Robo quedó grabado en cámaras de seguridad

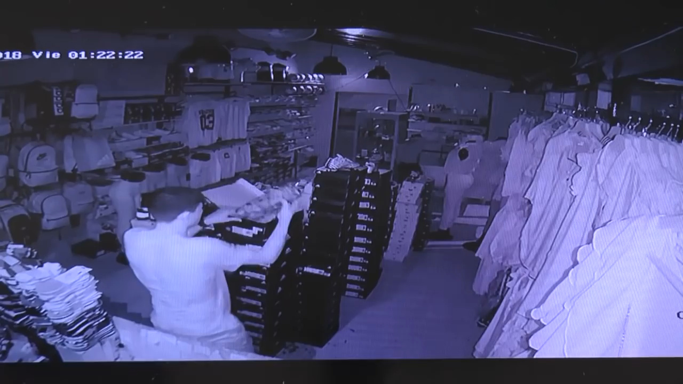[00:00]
En este video que fue grabado por una cámara de seguridad instalada en el sector, se ve al primer implicado en el robo cuando se acerca al almacén. Mira por la ventana y por la calle que no venga nadie que los pueda delatar.
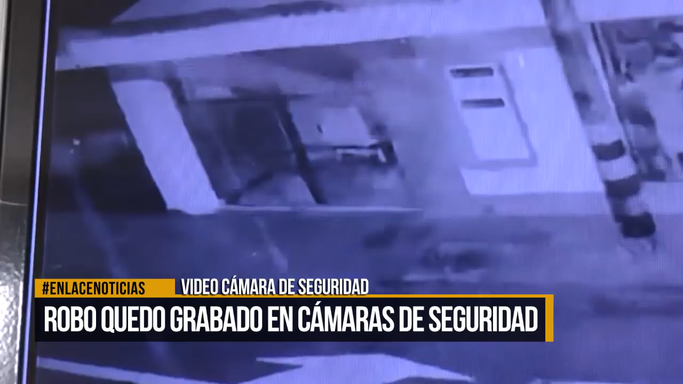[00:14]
Minutos después se ve cuando otro delincuente llega y rompe el vidrio del establecimiento comercial y huye del lugar. Al percatarse que no llega nadie, el primer delincuente ingresa al lugar con un bolso y empieza a llevarse todo lo que encuentra a su paso. Luego de lograr el cometido, el ladrón sale del almacén.